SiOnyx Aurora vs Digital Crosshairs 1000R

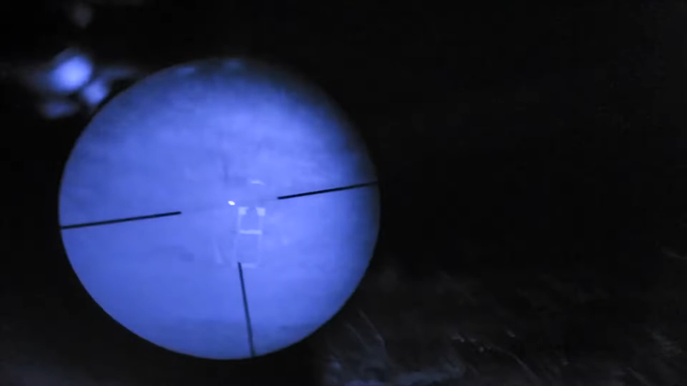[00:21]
Yeah, I can see more with the Aurora.
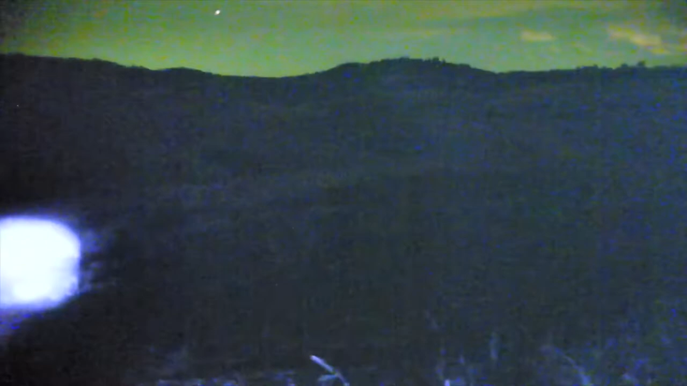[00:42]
and with better lighting, I could probably see everything. But it's a moonless night, and this illuminator is just way too focused.
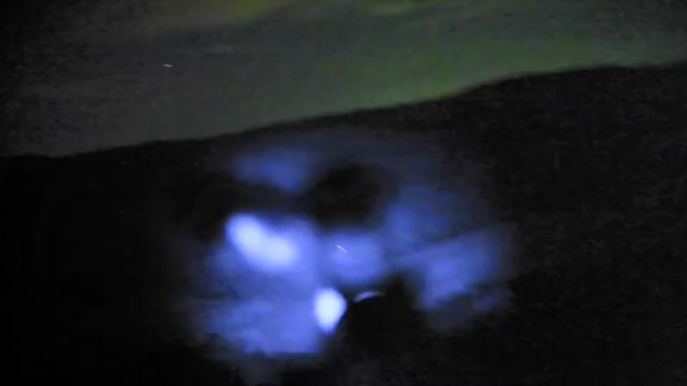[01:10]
It's like not enough light thrown down range.
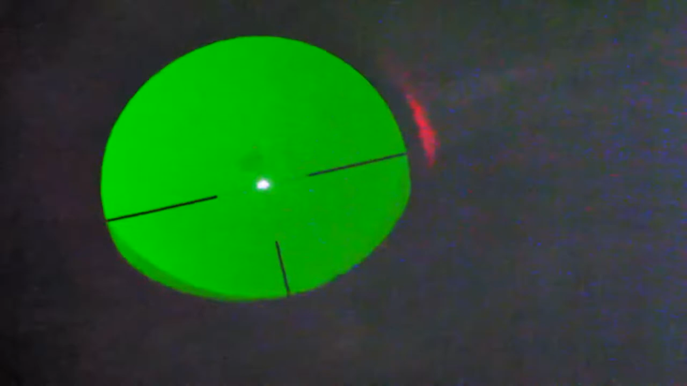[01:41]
Why did I just see green light? Oh, it's from the scope.